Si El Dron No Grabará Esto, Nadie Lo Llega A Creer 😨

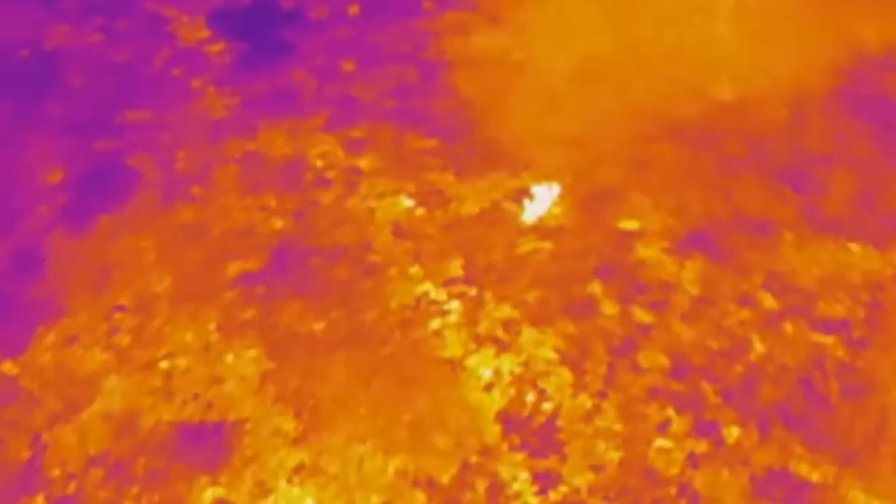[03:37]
Es decir, que son capaces de detectar los cambios de temperatura durante la noche.
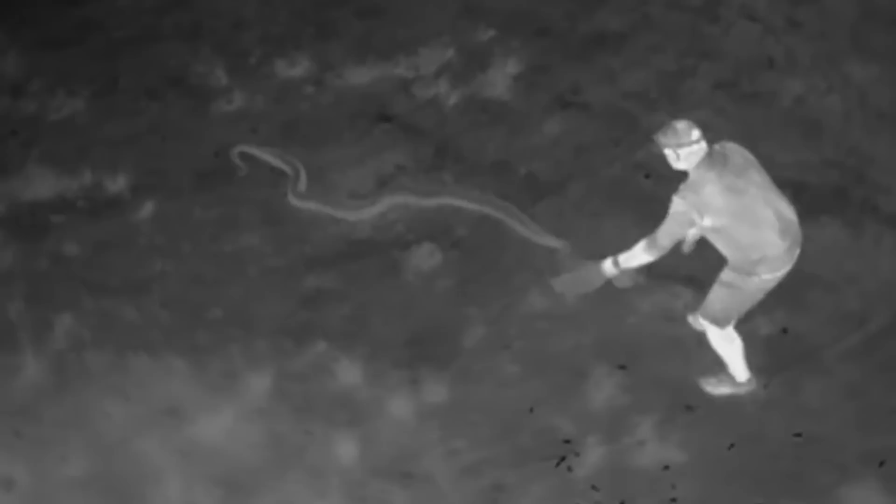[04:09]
Esta tecnología, sin dudas, está años luz por delante de encender una linterna en la oscuridad y esperar lo mejor, ¿cierto?